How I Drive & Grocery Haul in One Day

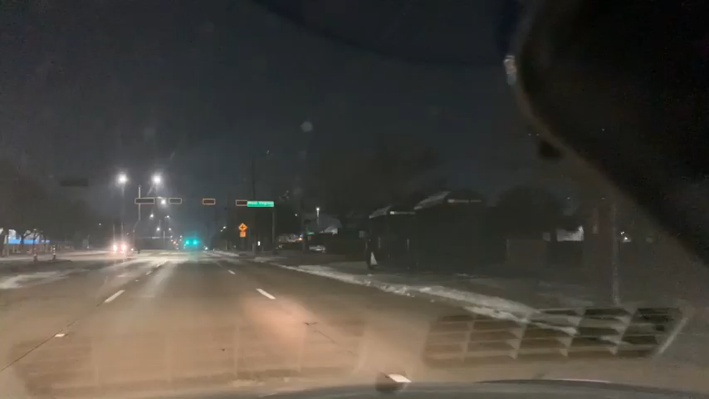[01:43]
Okay, y'all, so this is the road. I was already sliding. People, when you go already, I already was sliding, but I know what to do, sort of, so, but I gotta go to the grocery store for my kids, and it's not that bad. The grocery store is right up there, so I already said my prayers. I ain't going nothing but like 20, maybe like 20, 25 miles.
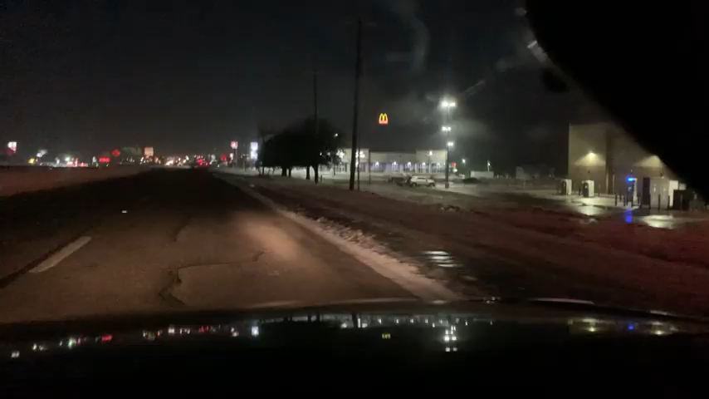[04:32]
Let me show. I made it to the store. Oh shit,